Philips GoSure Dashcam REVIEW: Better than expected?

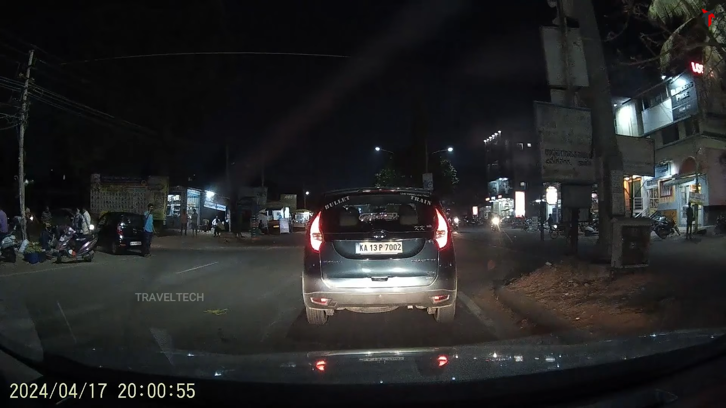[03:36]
Now, this is specifically during night time and the car in front is about a distance of 5 to 10 feet away and if I zoom in on its number plate, a decent read.
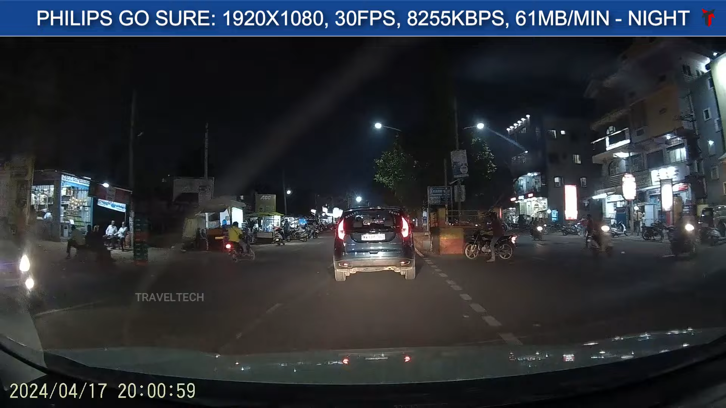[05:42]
You also note that similar warm tone coming off in the night footage as well, along with the softer image, you do tend to see a tad bit less level of sharpness in the image and that's not a major factor because the overall video footage quality is still decent and pretty much usable. So, for a 1080p camera during both day and night conditions, the Philips Gaussure is offering a decent footage quality and this should be good enough for you to use as evidence or just to look at what all the things that are happened while you are out on your car journey.